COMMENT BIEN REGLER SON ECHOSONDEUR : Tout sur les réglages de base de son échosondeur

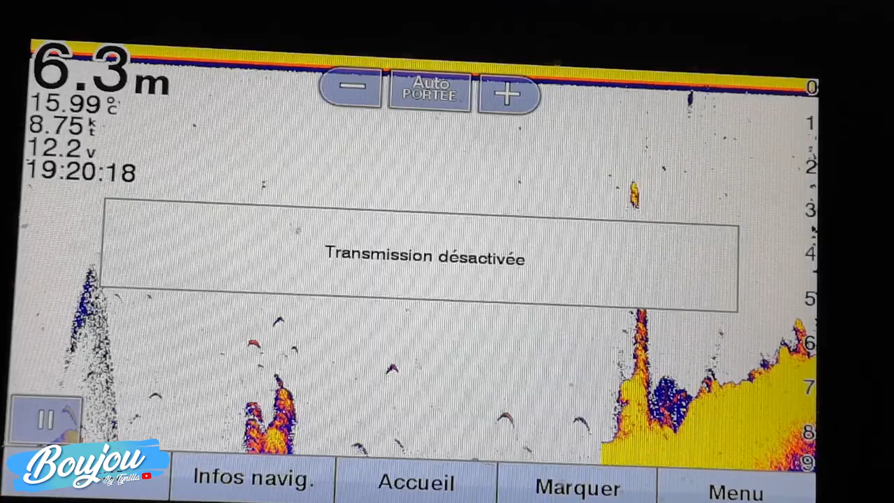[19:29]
On screen: depth 6.3 m, water 15.99°C, speed 8.75 kn
pas pris en charge très important ne jamais jamais faire marcher une sonde hors de l'eau et donc là vous avez ce bouton qui permet de désactiver les transmissions et lâcher tranquille même si je veux aller voir des choses sur mon sondeur des choses que j'ai vu et cetera et autres ou aller faire des réglages et faire des sauvegardes de mes points gps je
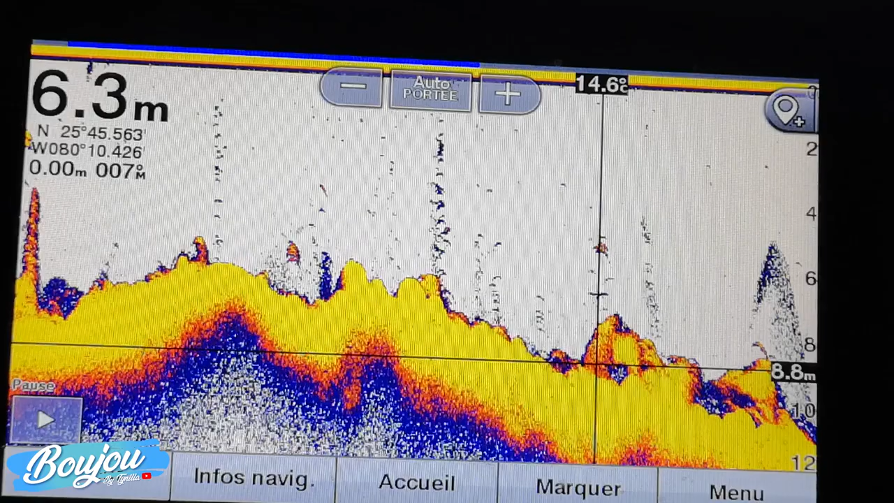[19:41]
On screen: depth 6.3 m
peux faire ça tranquillement il n'y a aucun souci puisque là la sonde n'envoie plus ces informations et est désactivée ouais